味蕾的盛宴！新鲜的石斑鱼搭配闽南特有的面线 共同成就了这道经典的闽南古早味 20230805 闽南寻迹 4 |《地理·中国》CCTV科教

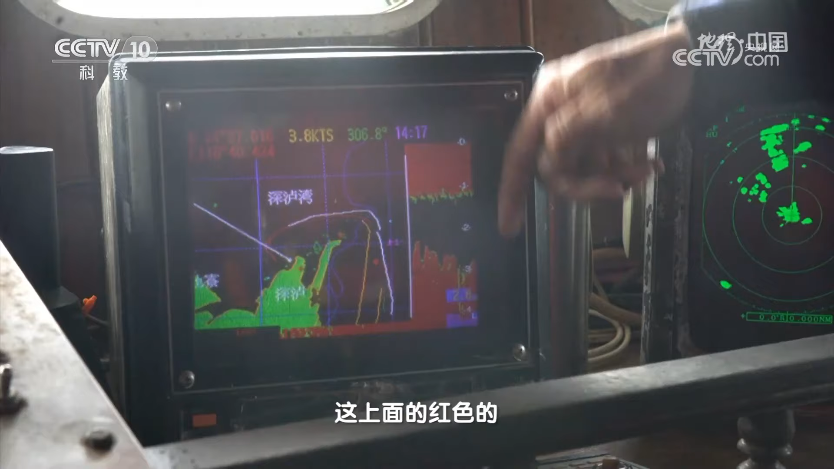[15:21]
的红色是代表水面对水面线以下这个
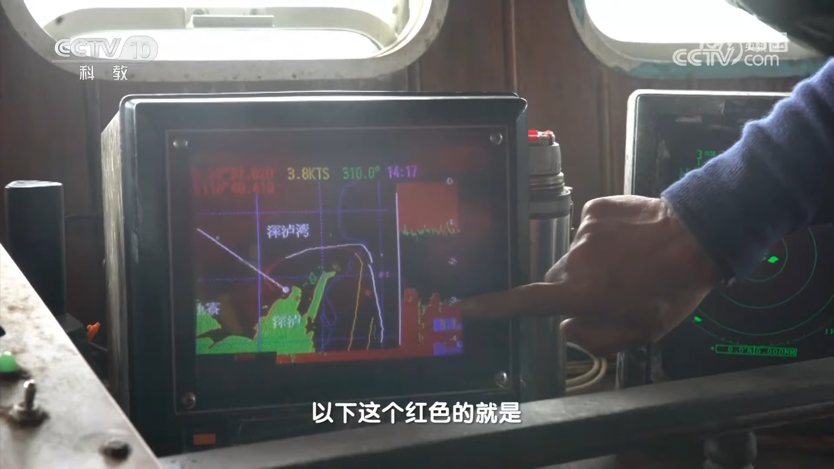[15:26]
红色的就是代表那个海底的底线对
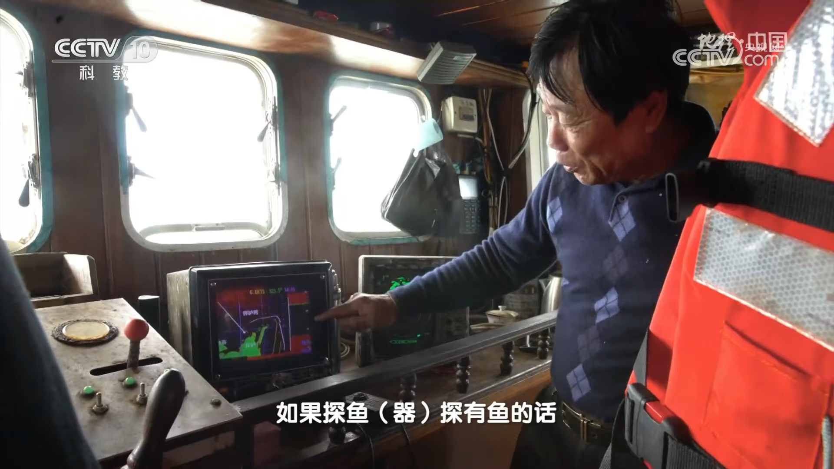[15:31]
如果碳仪碳有余的话在中间或者在底下在上面它的颜色不一样多余少余它会显示出来明白
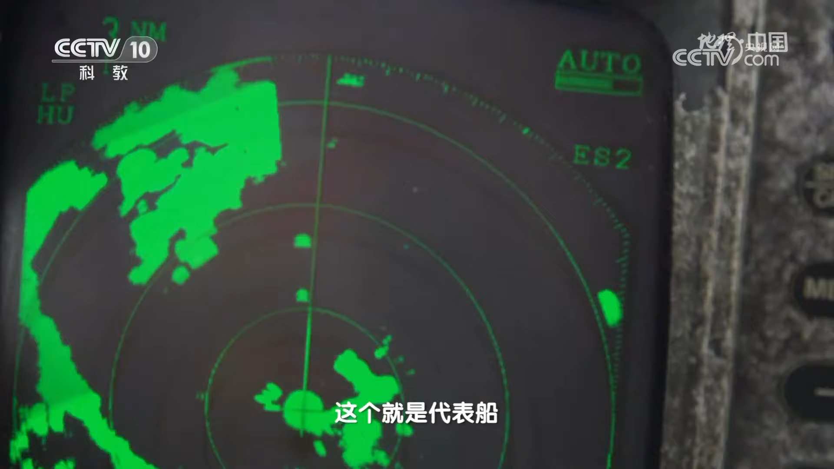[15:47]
这个就是代表船这个一点一点的就是一条一船一条一船